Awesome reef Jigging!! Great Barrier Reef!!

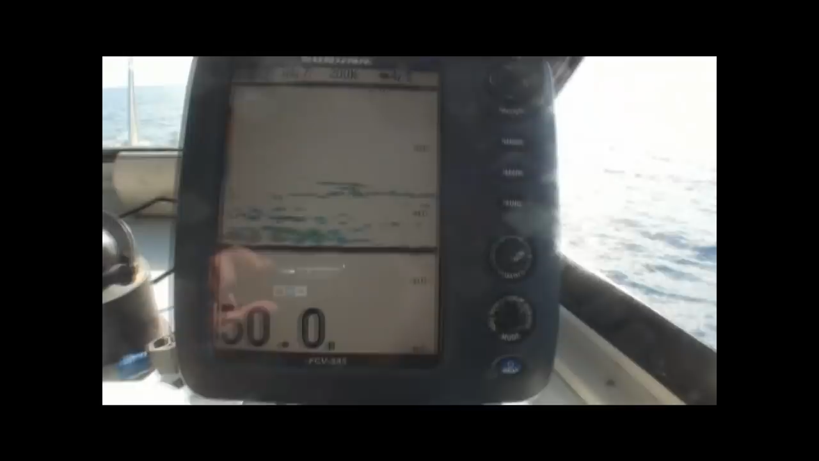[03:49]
Lots of fish showing there. There's no wonder he's got belted halfway up. Look how far those fish come up.